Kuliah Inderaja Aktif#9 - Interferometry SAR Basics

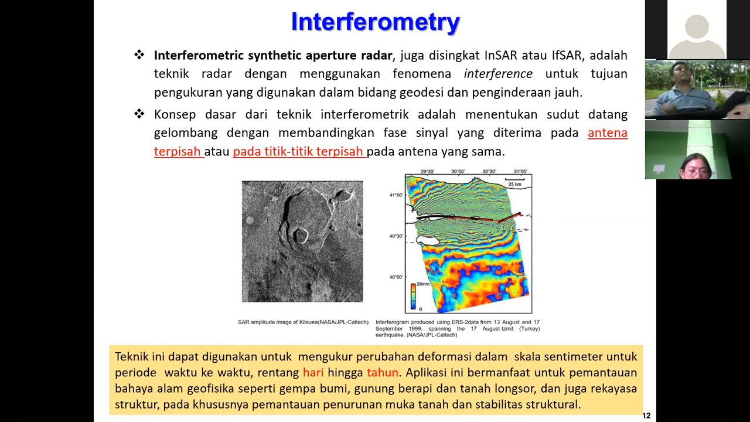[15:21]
Pada khususnya pemantauan penurunan muka tanah dan stabilitas struktural. Ini. Ya. Saya lanjut. Sun interferometry. How does it work?
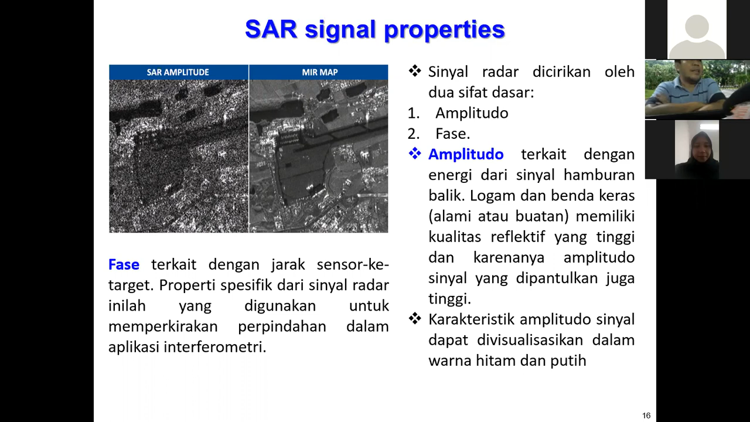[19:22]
Properti spesifik dari sinyal dan inilah yang digunakan untuk memperkirakan perpindahan dalam aplikasi interferometri. Nah ini konsepnya menggunakan beda fase nanti untuk mengukur atau perpindahan dalam aplikasi interferometri. Saya lanjutkan. SAR. How it works? Bagaimana SAR itu bekerja?
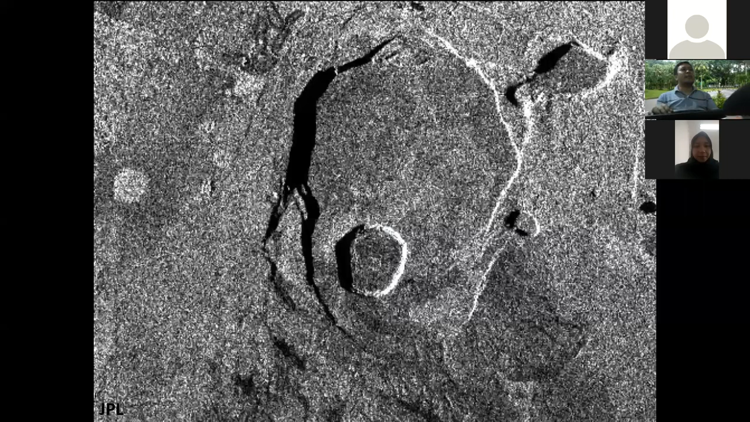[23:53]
Jadi radar itu dapat menembus awan, tidak memerlukan sinar matahari. Jadi surface kekasaran dan slope dapat dilihat berdasarkan kekuatan nilai hambur. Aplikasinya buat ship track untuk apa? Track kapal laut, untuk ice tracking, oceanic land use, perubahan dan lain-lain. Ini contohnya flight direction, ini look direction.
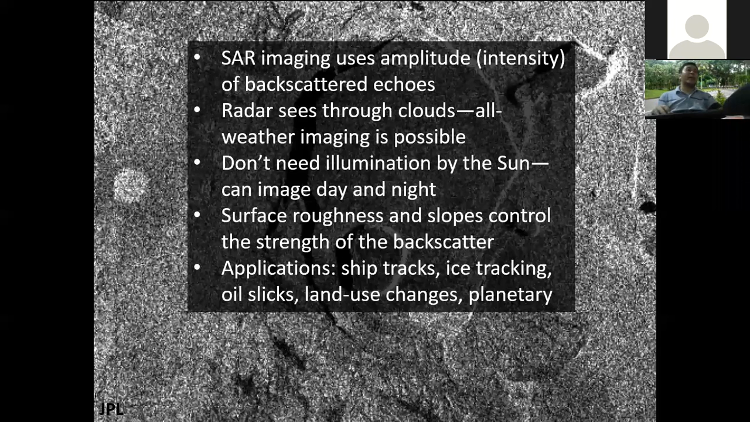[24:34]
Nah ini slow facing towards satellite have right back sector. Jadi yang mendekati satelit ini, yang berhadapan dengan satelit ini lebih terang dibandingkan dengan yang ini. Nah ini, jadi ada juga yang tertutup ini juga. Jadi kalau menjauh dari satelit, ya ini otomatis ininya datanya ada yang ketutup atau tutup bayangan dengan shadow.
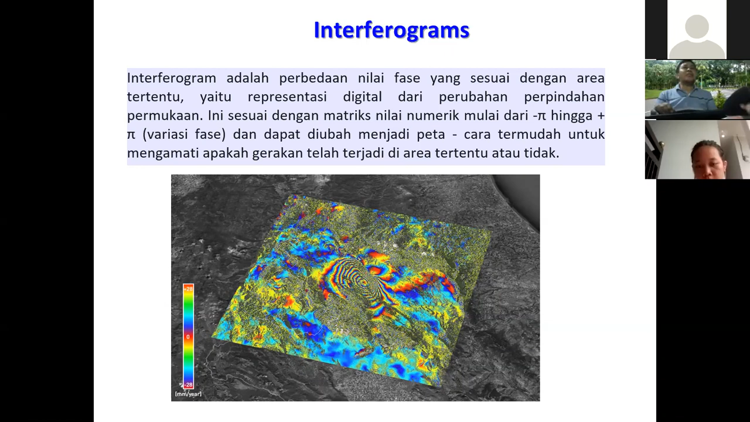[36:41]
Differential Interferometric SAR. DINSAR bukanlah alat untuk pengukuran perpindahan akurat, tetapi berguna dalam mengindikasi jejak pergerakan. Interferometri diferensial atau DINSAR adalah interferometri itu sendiri. Satu-satunya perbedaan adalah bahwa efek topografi dikompensasikan dengan menggunakan digital elevation model dari Arsuri. Membentuk apa yang disebut sebagai interferogram diferensial.
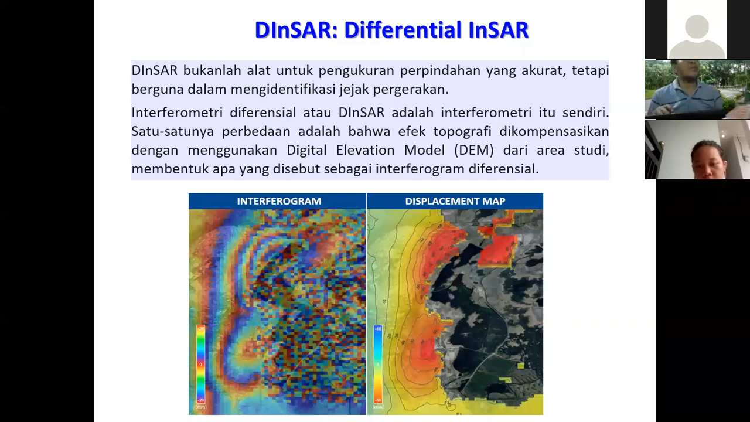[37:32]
Dia menghitung deformasi di Gunung Anak Krakatau. Baru beres ini juga. Saya lupa siapa namanya itu ya. Saya lupa ini juga. Tapi saya pernah ngebimbing ini juga. Ininya, tentang DINSAR. Nah ini ya konsep DINSAR. Ini.
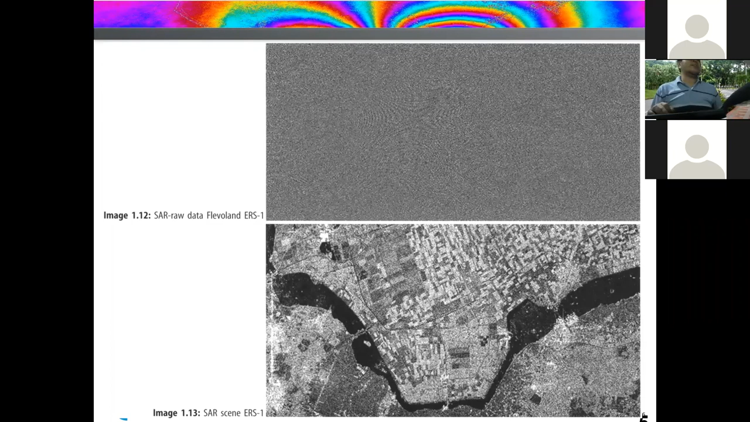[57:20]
Lalu yang ini scene-nya dalam bentuk intensitas. Lalu fase di dalam bentuk interferogram.
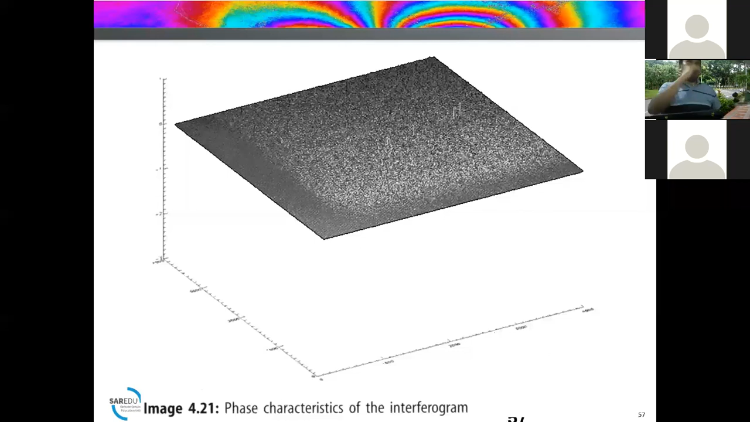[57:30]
Nah ini ininya proses-prosesnya dari 1 sampai 3 kurang lebih ada raw data. Lalu single pole di koregistrasi menjadi kompleks interferogram,
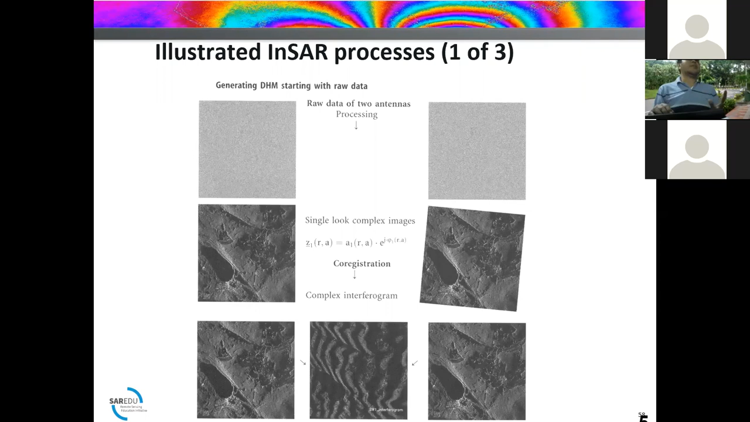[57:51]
jadi koregistrasi itu antara citra kiri dan citra kanan di harus nyambung antara citra satu dan citra kanannya atau master slab master dan slabnya, lalu dihitung diproses ininya yang atas itulah pasti dalam bentuk fase wrapping, lalu di fase unwrapping ininya.
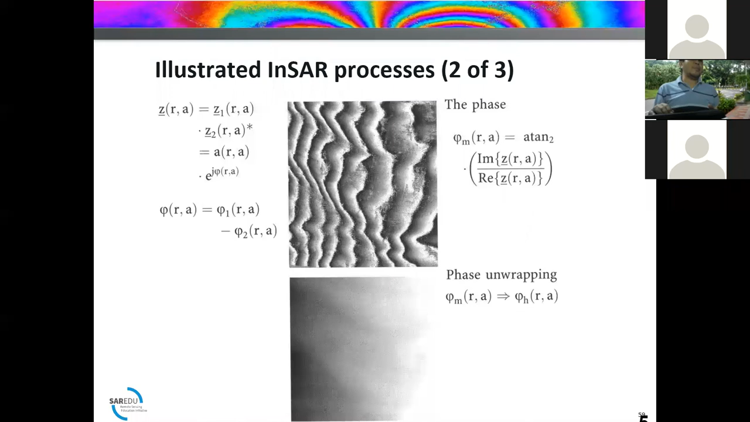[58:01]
Dan ini ilustrasinya nih, jadi dari generatif ketinggian lalu diortokan, lalu dihasilkan digital elevation model atau model ketinggian.
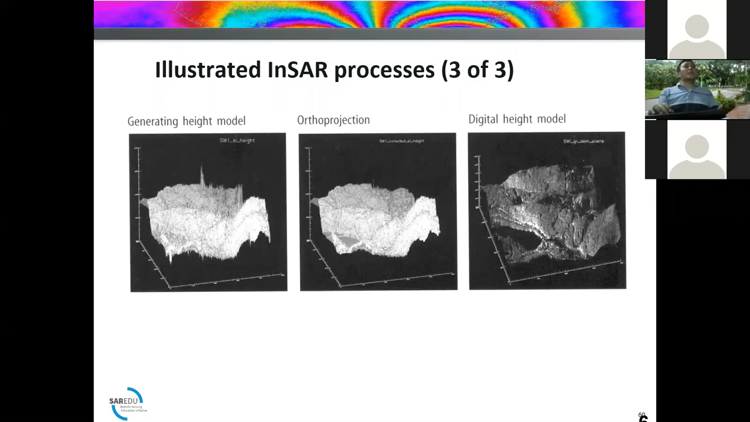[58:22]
Ini pun ini image A, ya, jadi ada master slab.
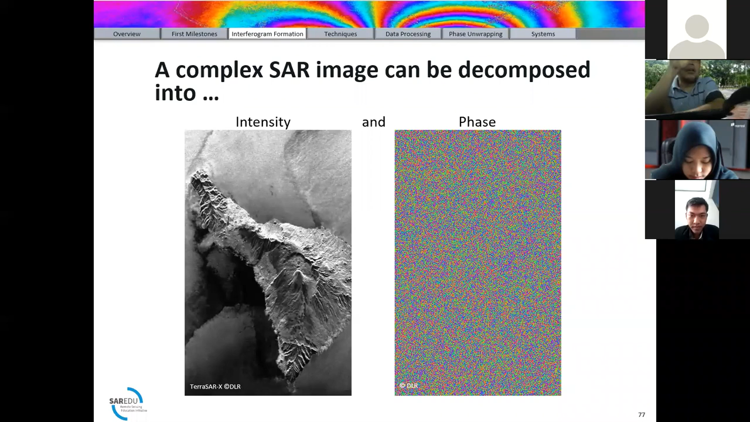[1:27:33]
Bukan dunia nyata nih, dunia gaib ini. Fase. Tapi dalam kegaiban itu ada sesuatu yang tersimpan Mas juga. Beda dengan intensitasnya. Kita bisa lihat orang, wah Anda punya pacar, oh cantiknya seperti ini. Tapi kalau ini gaib Mas juga gitu. Ini yang kanan ini fase ini juga. Nah, lalu ini Mas, ini ya, nih. Atak bintik. Hanya setelah koregresi akan yang akurat perbedaan fase. Nah, ini.